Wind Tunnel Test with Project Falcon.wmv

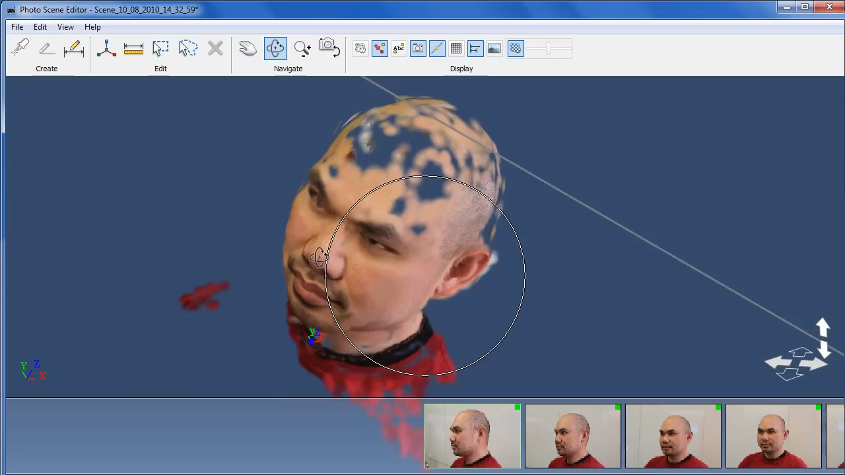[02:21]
produced from a collection of 2D images in Autodesk Technology Preview called 123D Catch. When I used it, it was called PhotoFly.